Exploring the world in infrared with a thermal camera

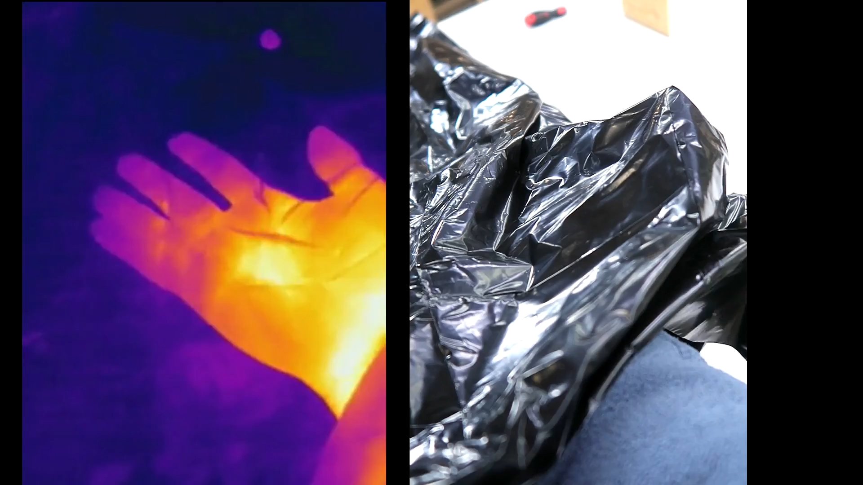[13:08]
But air is transparent.
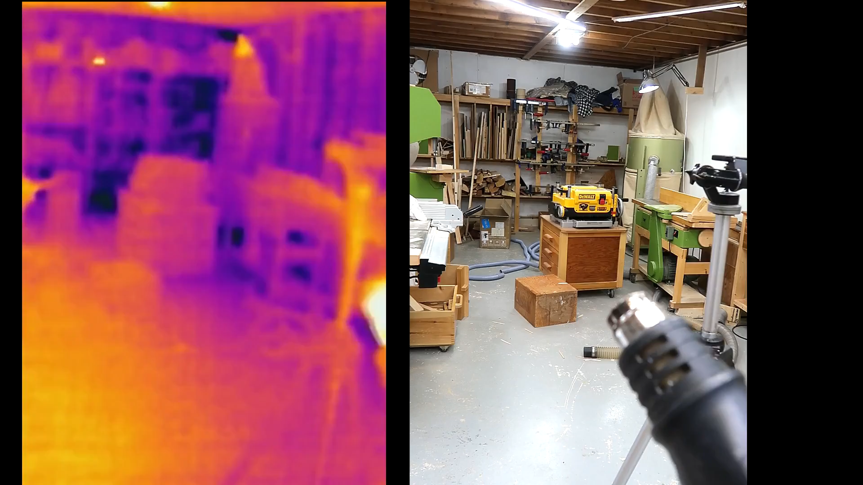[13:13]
Although I think there must be some impurities in the air. Because I can see some of it coming out of this heat gun.
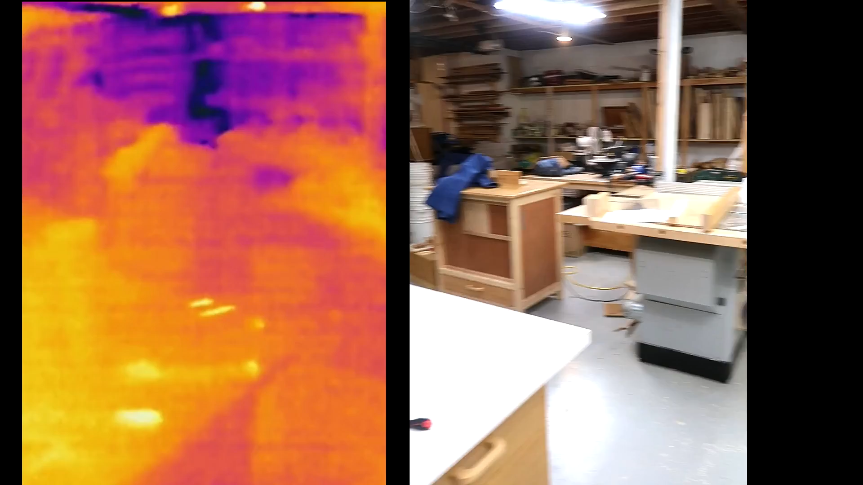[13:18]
And if I blow it at something. Then that really shows up.
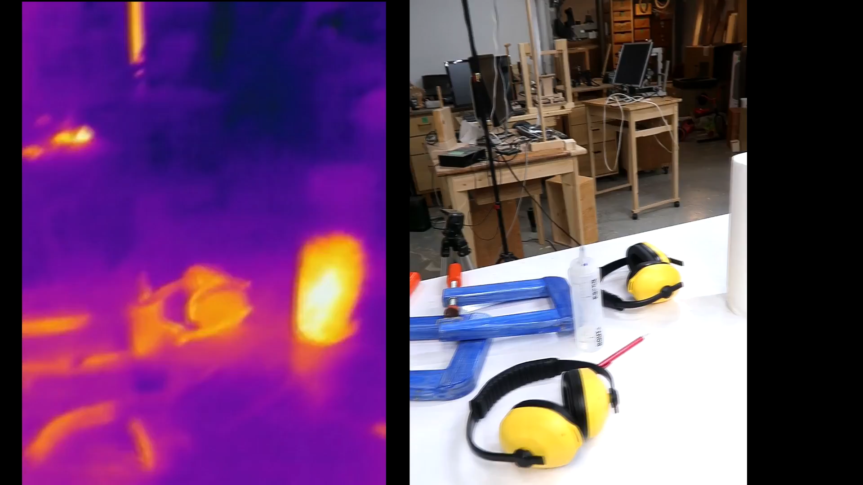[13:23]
Water it turns out is infrared opaque.
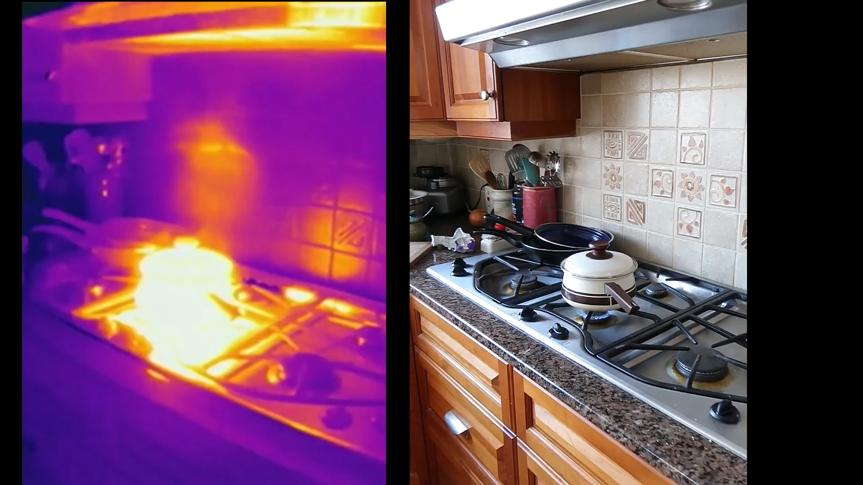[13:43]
I thought it would be interesting to see. What steam coming out of the pot looks like. But actually that turns out to be. Much less interesting than the gas flame. Which just looks like an inferno. So yeah. The thermal world. It's just fascinating.